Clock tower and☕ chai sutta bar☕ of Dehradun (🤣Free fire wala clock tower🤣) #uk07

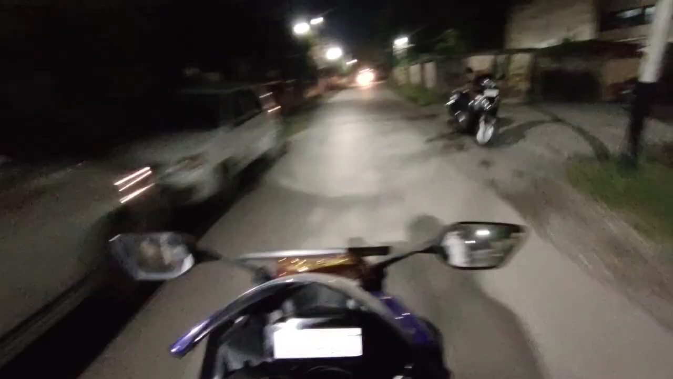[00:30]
So guys we are again on road Dehradun's evening
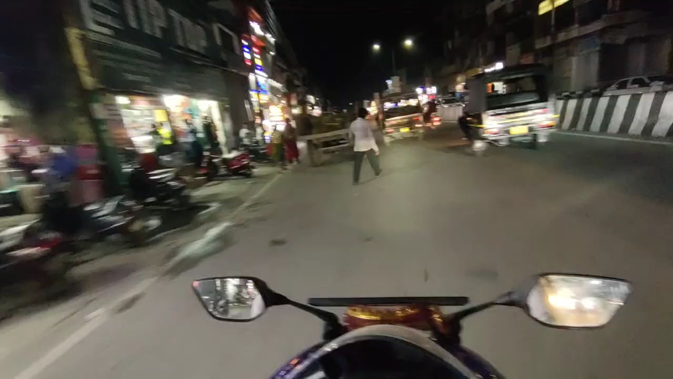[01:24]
everything in this you will get to see probably you can get mobile accessories here you can get to see
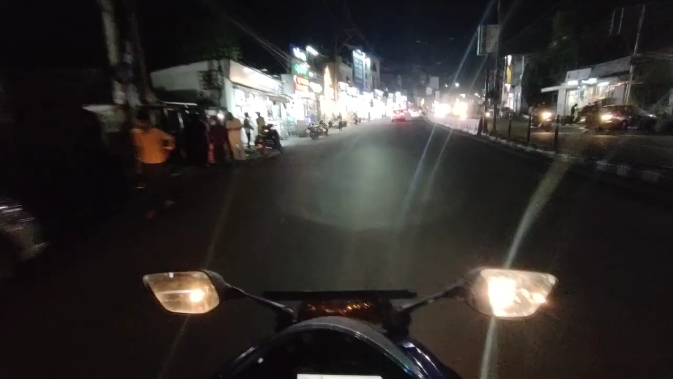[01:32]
here here is a clock tower
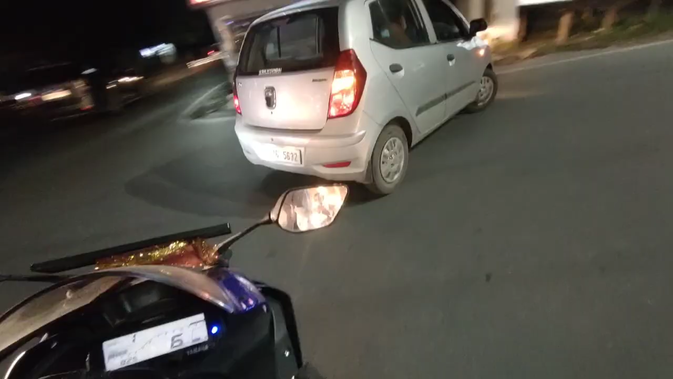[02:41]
We have to take U-turn from here Oh, U-turn is a bit tough Especially with pillion When someone is behind you It's a very amazing market Dehradun is small but It's very big and very beautiful It looks beautiful